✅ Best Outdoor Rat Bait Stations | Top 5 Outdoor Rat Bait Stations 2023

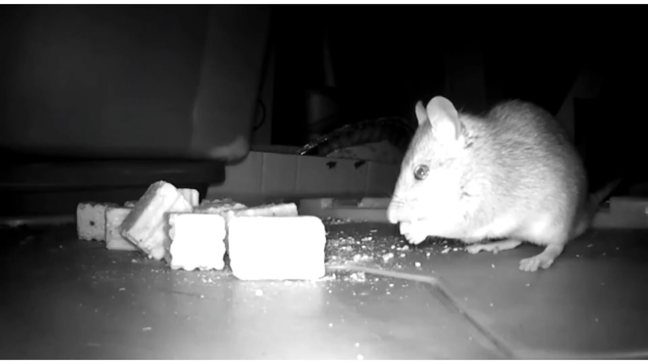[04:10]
As a result, with this irresistible rat bait, you will manage to kill many rodents by administering only a few blocks, thanks to a higher nibble rate.